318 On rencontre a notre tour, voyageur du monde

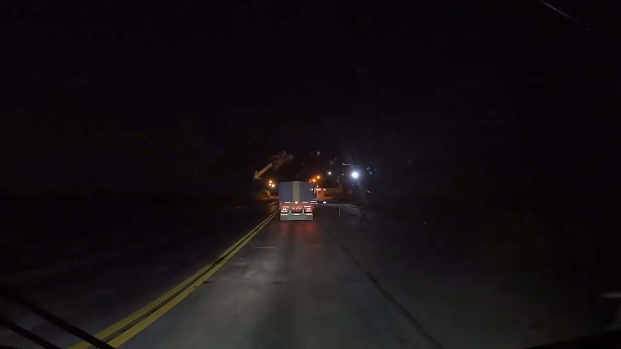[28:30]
vous allez contrôle de police à Paloneo bon contrôle d'hier plutôt tranquille